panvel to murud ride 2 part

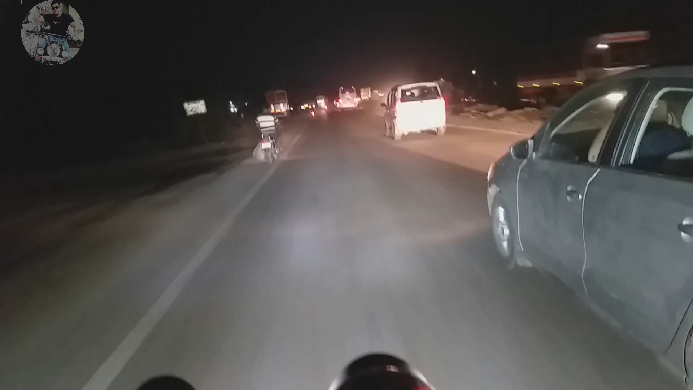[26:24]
निघालो ट्रॅफिकमधून बाहेर, पेंटच्या पण बाहेर निघालो. आता खारपाडा, खारपाड्यावरून मारायचा लेफ्ट, कंट्री साईड रोड,
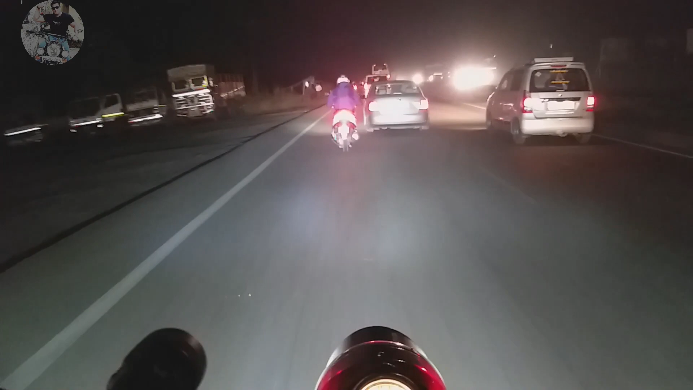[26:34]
आरामात जायचं घरी.
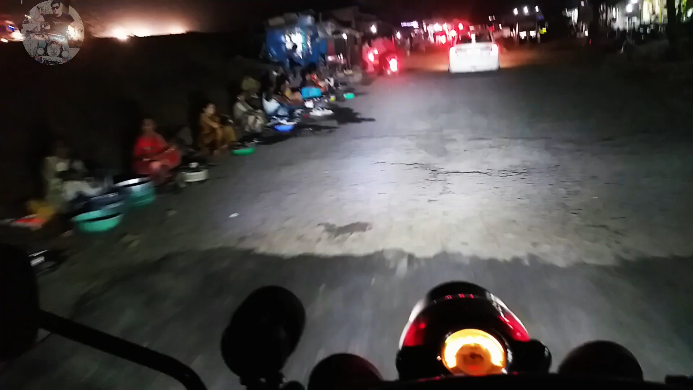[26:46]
हायवे रोड, बाय बाय मुंबई गोवा हायवे रोड. कसर काढली आज रोडने त्या, एक नंबर बकवास. एवढी ट्रॅफिक,
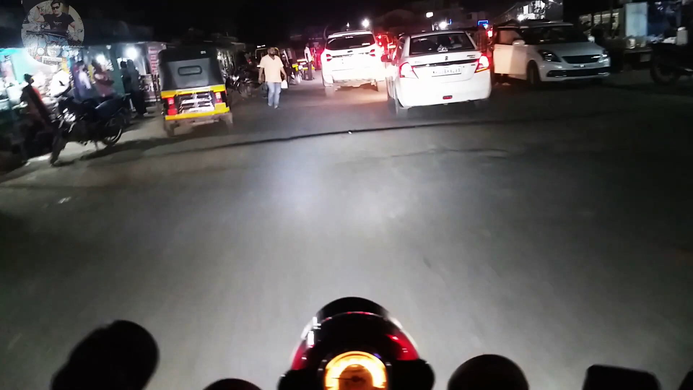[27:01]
एवढ्याला घरामध्ये आळवा पडलो असतो मी. अजून इथून जा नाही बोल तरी 20-15 मिनटं लागतीलच.